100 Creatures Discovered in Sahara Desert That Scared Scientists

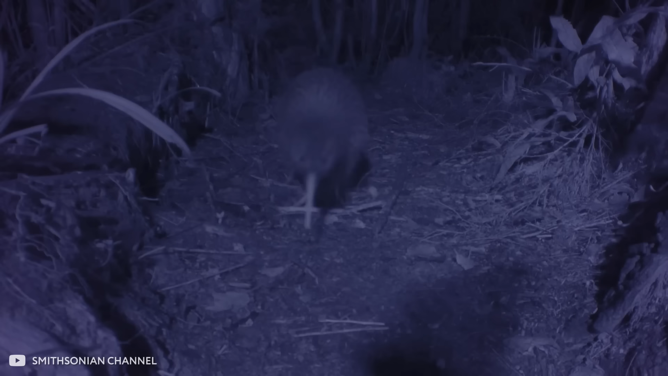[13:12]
Their food consists of insects, mollusks, and earthworms, as well as fallen berries and other fruits. However, don't think that the kiwi is a peaceful and kind inhabitant. If someone sets foot in its territory, the stranger will be very unhappy. The kiwi has a lot of aggression.
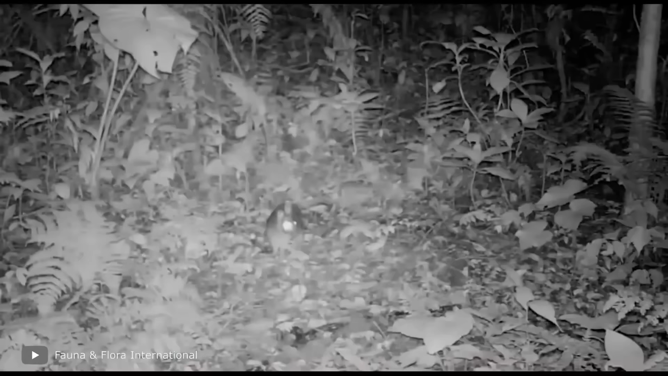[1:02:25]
After wildlife officials took the animal away, it was safely released back into the forest, next to the camera traps placed there. They hope the cameras will help scientists learn more about the lifestyle of this rabbit.